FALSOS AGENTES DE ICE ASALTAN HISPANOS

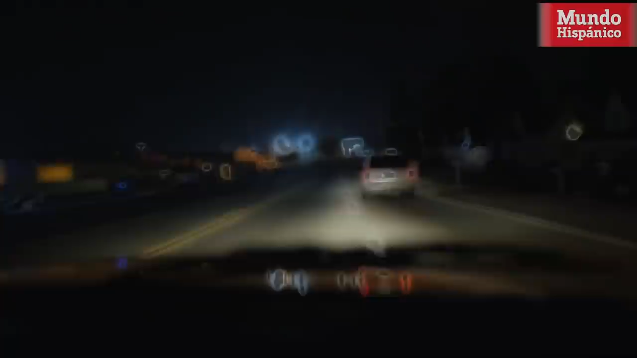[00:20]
pero hasta la misma policía teme que no será la última. La joven, que recién había salido a cenar con su novio de un restaurante de la ciudad de Chambly, pasaba por el centro comercial Plaza Fiesta en Beaufort, Highway, la calle más latina del estado, cuando fueron interceptados por lo que ellos creían era una patrulla. Lo que la pareja no se imaginaba es que se trataba de un vehículo particular al que le han instalado unas luces azules similares a las que usa la policía y las unidades de ICE.